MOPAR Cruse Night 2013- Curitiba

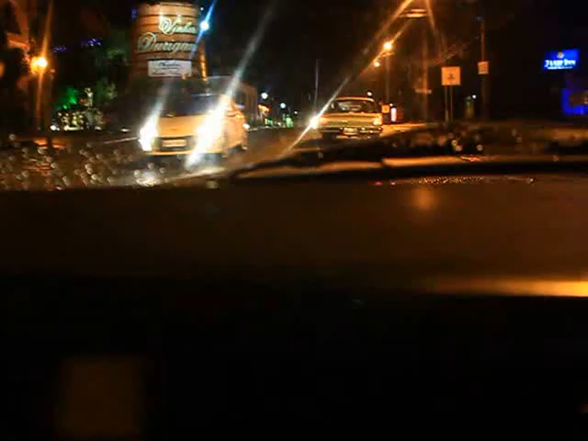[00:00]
Então tá entrando agora em Santo Felicidade, com a proa aqui de Santo Felicidade, nível solo.
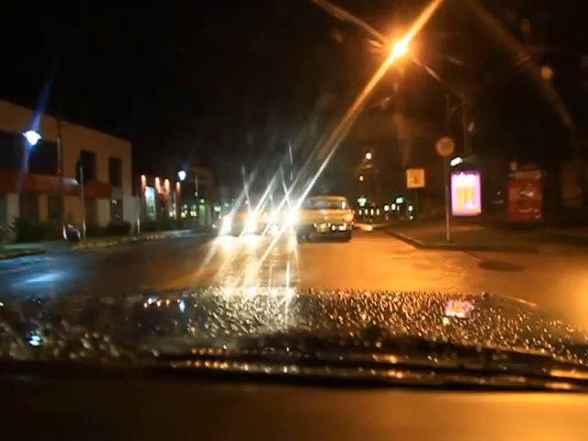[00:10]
Já tem movimentação aqui. Como é que é o caminhoto aí? Ah, tá cheia. 15 nó? Ah, tá, vento calmo. Vento calmo? Vento calmo. Cabeceiro da pista? 3 meia. Cavoque? Cavoque, 3 meia, Cavoque, ajuste 1 no 0, 1 no 2. Aí pra aero aí, segurança aeroportuária. Tá, tá tudo em cima aí.